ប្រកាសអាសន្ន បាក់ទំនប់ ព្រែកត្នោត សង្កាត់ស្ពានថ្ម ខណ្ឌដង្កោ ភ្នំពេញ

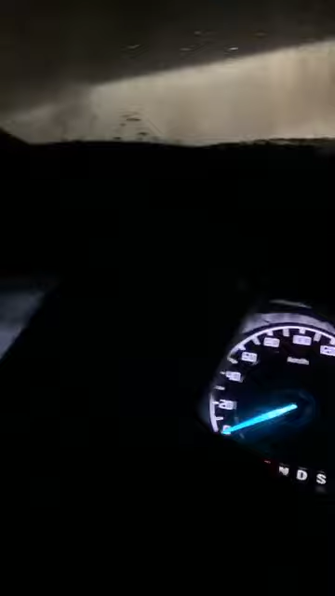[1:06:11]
បាទមកវិញដូចជាផ្លូវហ្នឹងហើយតែមិនក
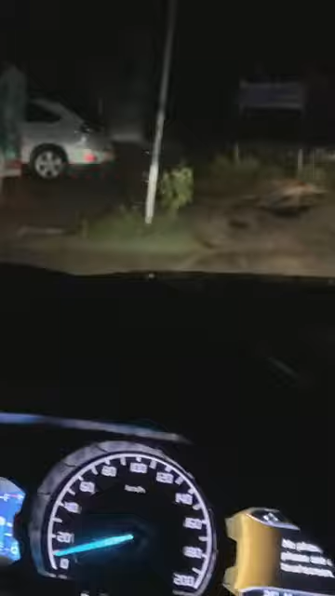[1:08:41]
អូនេះផ្លូវនេះត្រូវហើយនេះរកផ្លូវឃើញបងប្អូនអត់អីទេ